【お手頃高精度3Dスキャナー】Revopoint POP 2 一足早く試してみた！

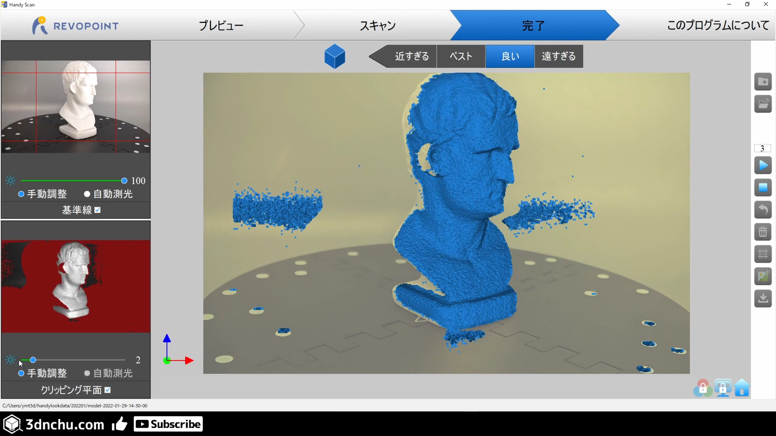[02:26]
震度の方では、気度調整スライダーを使って測定範囲を調整することができます。
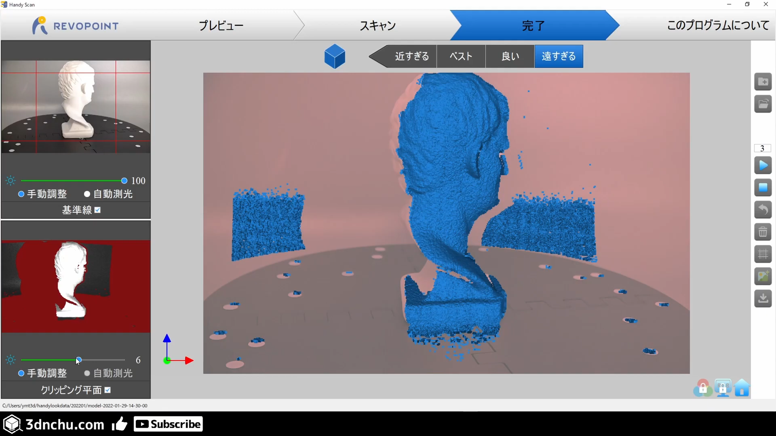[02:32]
黒いものは、特殊な対応をしないとスキャンできません。なので、地面のプレートはスキャンされません。また、付属の黒いシートを背景にしておく方がいいです。この動画中は、白い背景でスキャンしていますが、震度を手前側にしているので、ひとまず問題なくスキャンできています。
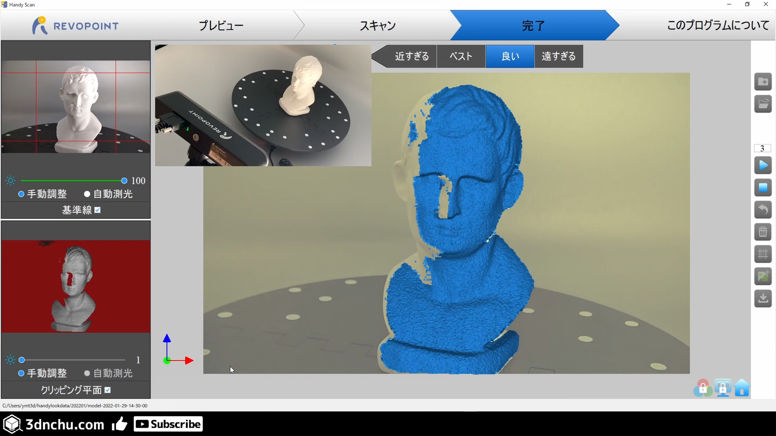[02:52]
ある程度スキャン対象との距離は、近い方が精度が上がるようです。
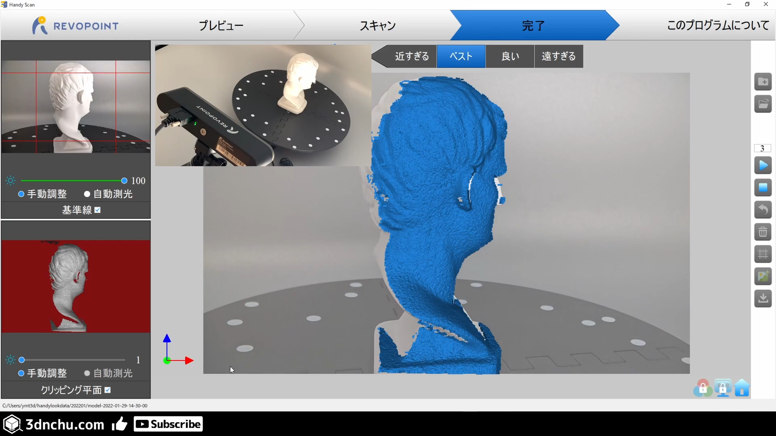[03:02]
画面上、または、COP2本体の再生ボタンを押すと、指定したカウントダウン量数とともにスキャンが始まります。
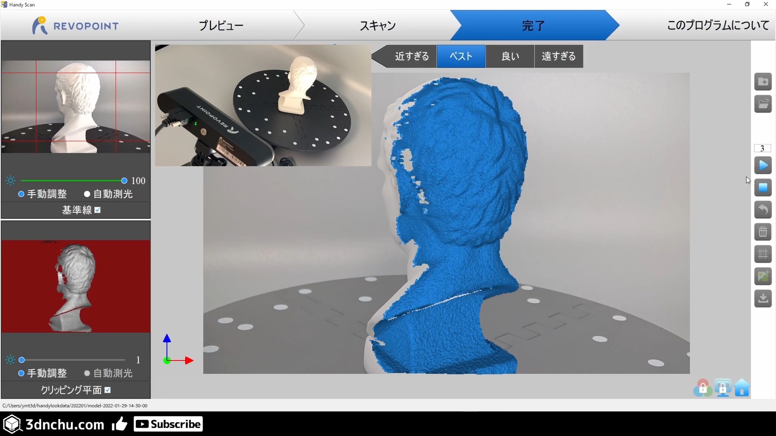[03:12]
321
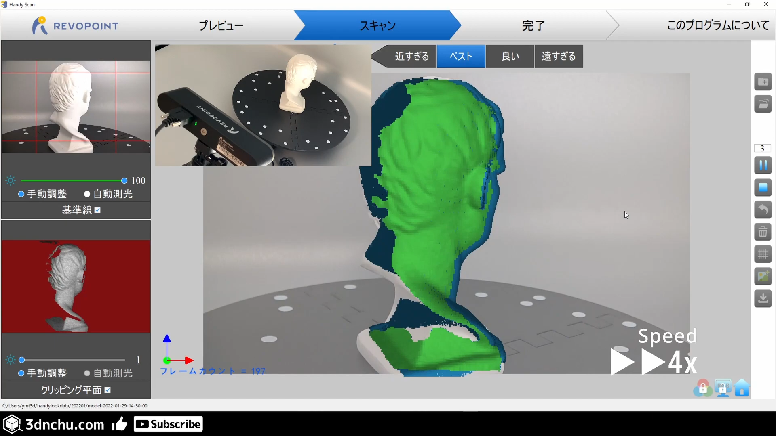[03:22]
2周したので、一旦止めます。程よくスキャンできましたね。ただし、近い距離でスキャンしているので、上下や裏面などには穴が開いています。
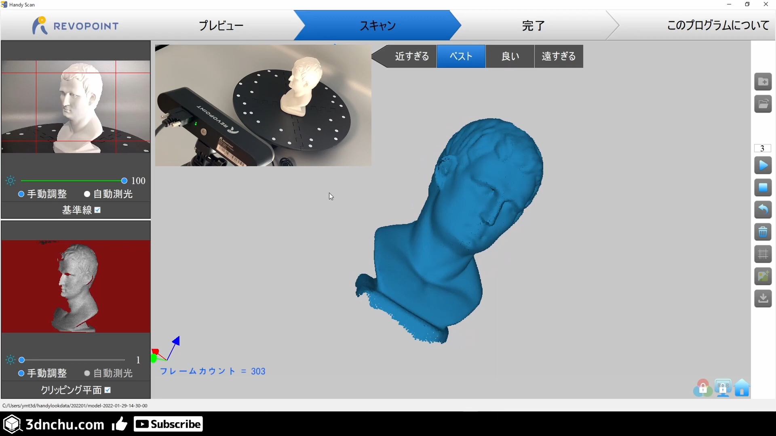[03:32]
止めている間に、オブジェクトの向きを変えます。
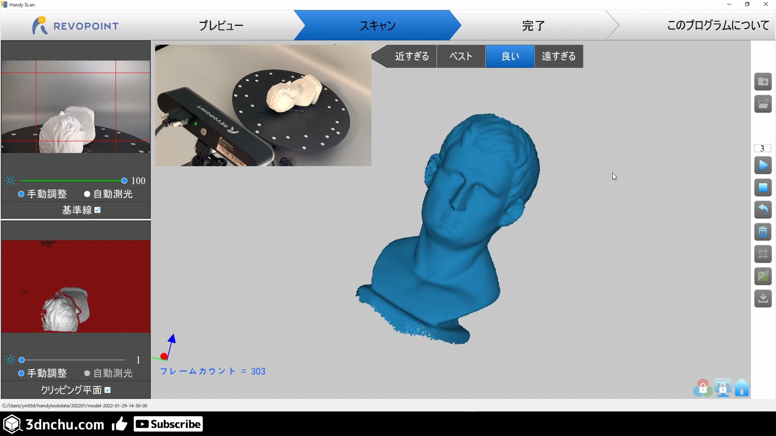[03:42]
このままスキャンを再開します。3、2、1、アプリケーション側で、
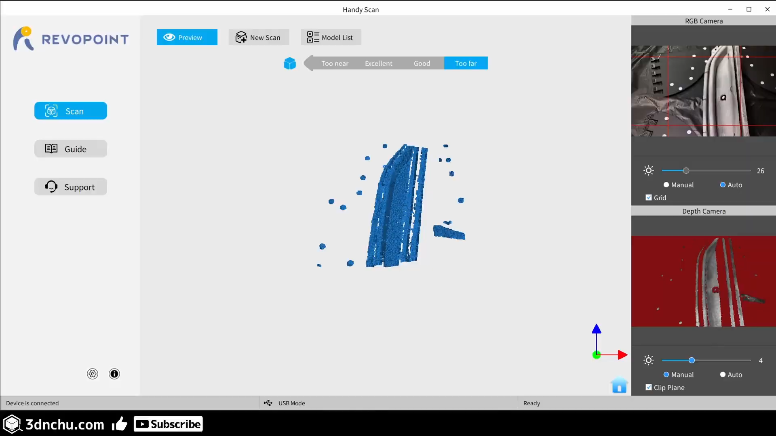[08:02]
とある車の黒い樹脂パーツです。前回同様パウダータイプの製缶スプレーでコーティングしました。重ね塗りしまくったので結構白くなっています。
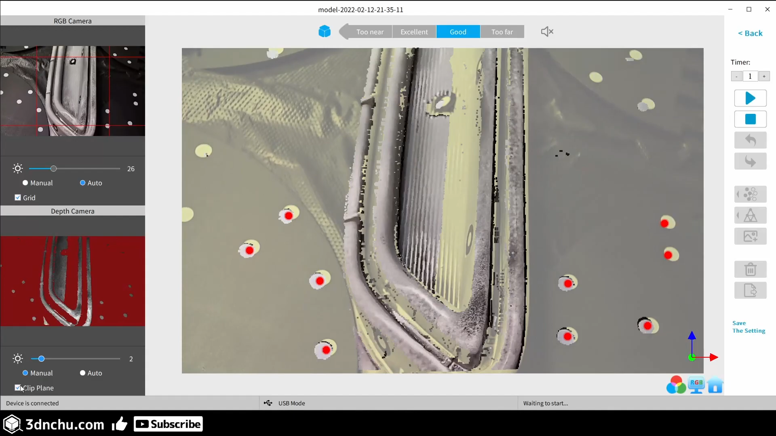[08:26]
またプレートにもマーカーが刻印されていますので周りに散りばめて配置しておきます。スキャン開始です。
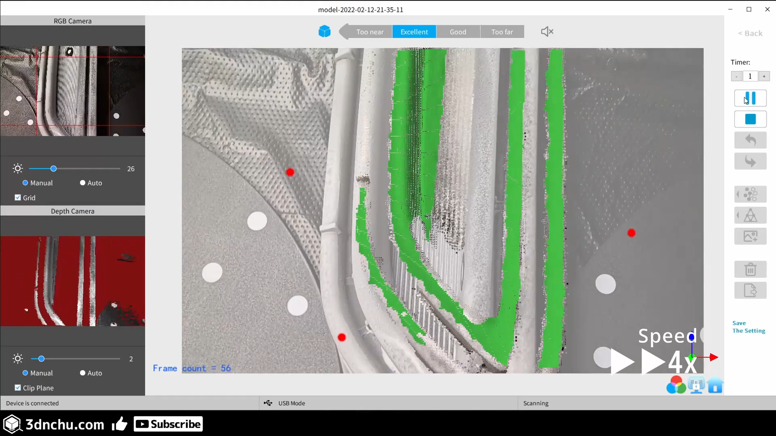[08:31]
表示のスキャンは入れるのでなかなか難しいですね。
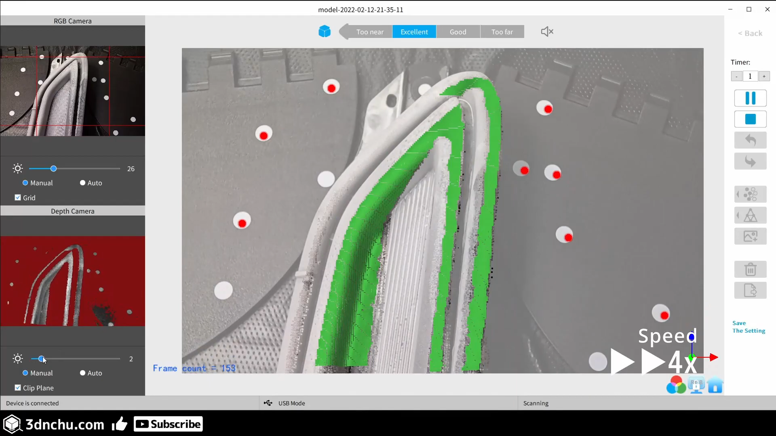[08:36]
カメラスタビライザー等を別途用意すると良さそうです。
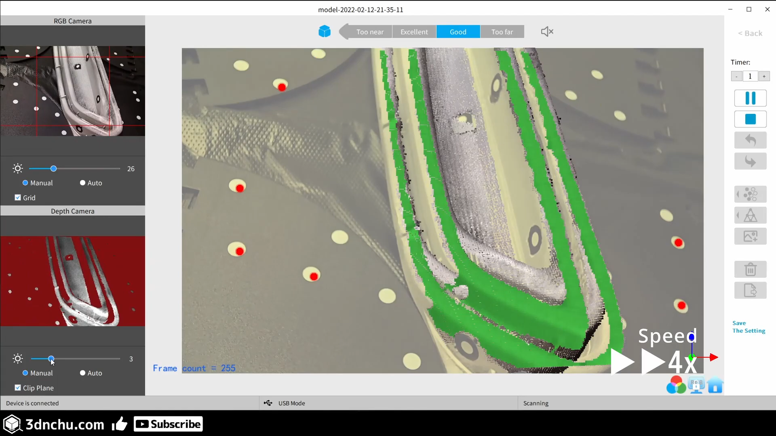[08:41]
一旦止めで確認です。
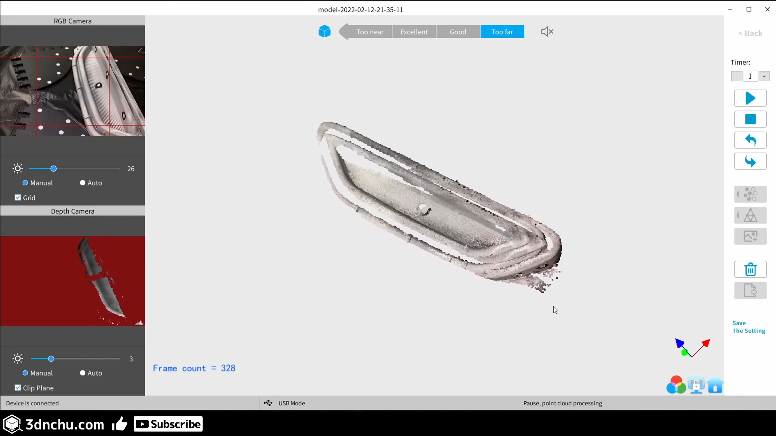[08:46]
一部すれている箇所がありますので、アンドボタンを押して大丈夫なフレームまで戻します。
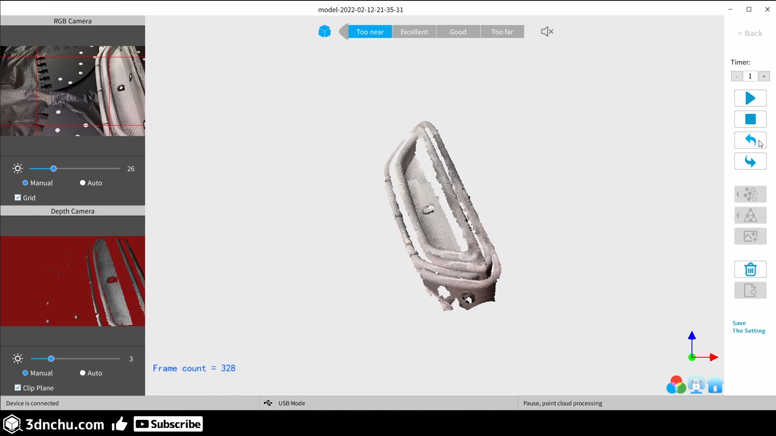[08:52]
スキャンを再開します。
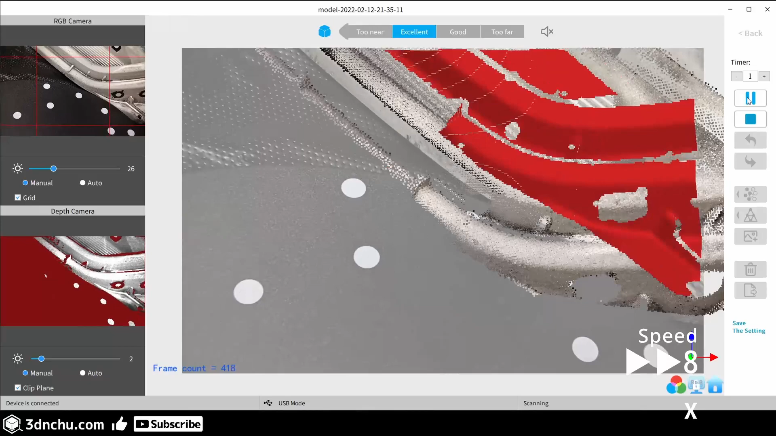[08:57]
確認します。穴が開いているところを埋めるように続けていきます。
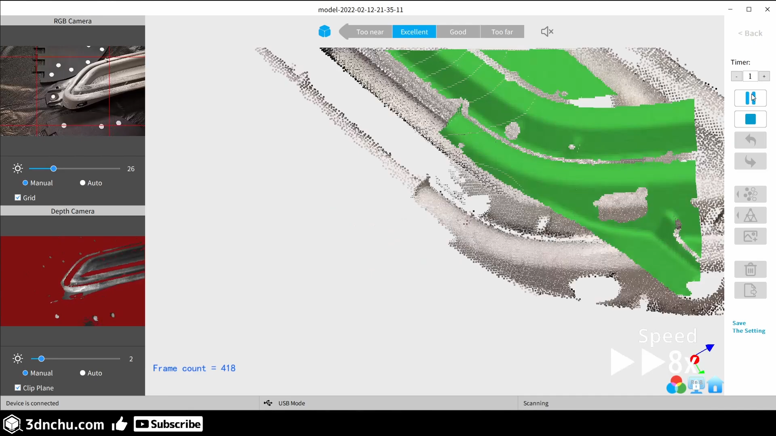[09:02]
スキャンを再開します。確認します。
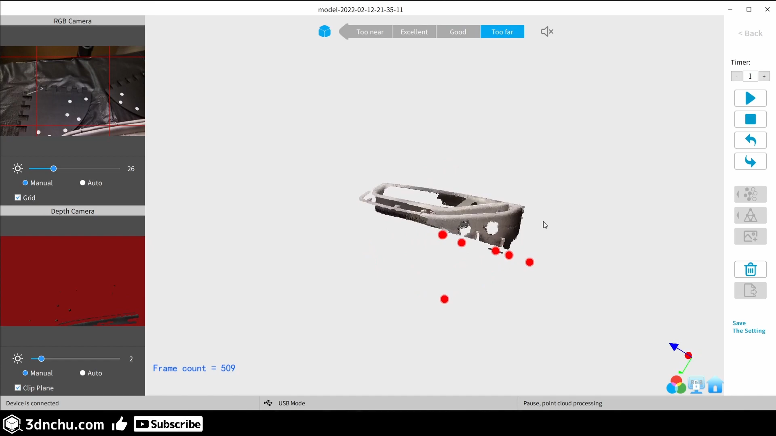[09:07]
スキャンを再開します。
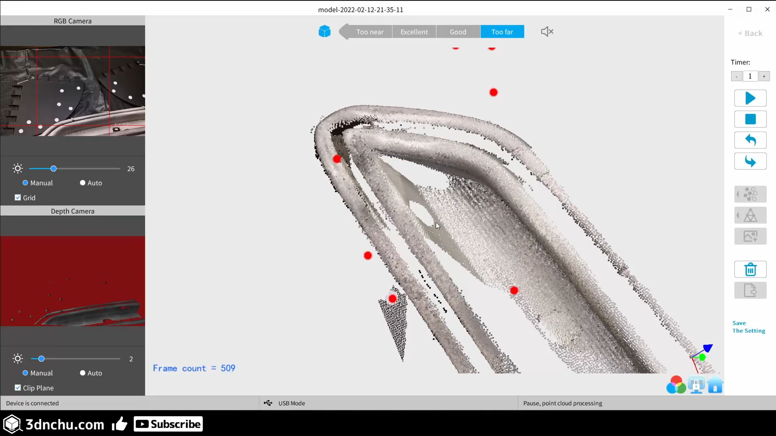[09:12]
人事な作業です。確認します。
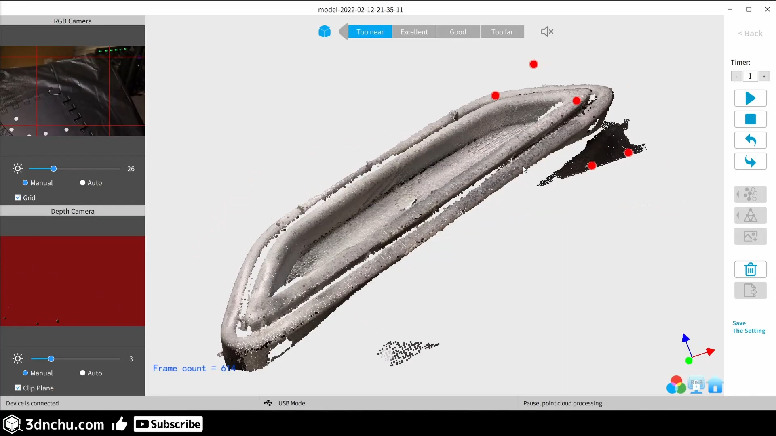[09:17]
スキャンを再開します。